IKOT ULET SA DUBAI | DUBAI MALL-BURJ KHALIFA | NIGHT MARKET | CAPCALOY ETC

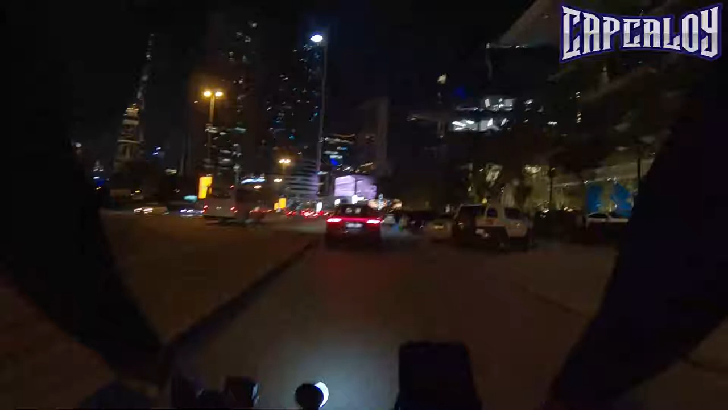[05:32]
Nakikita niyo yun. Mataas na building. Burj Khalifa. Madilim na, may new traffic na nga, yun. Pagod man. Lapit lang sa Dubai Mall.
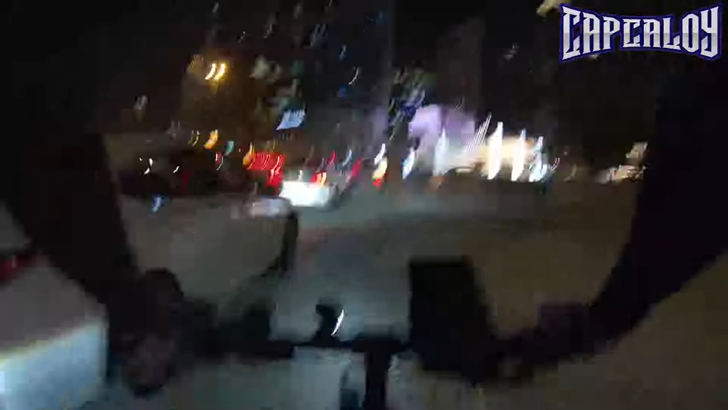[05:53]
Yun, dito na kami sa Dubai Mall. Parang Pasko pa rin. Daming ilaw.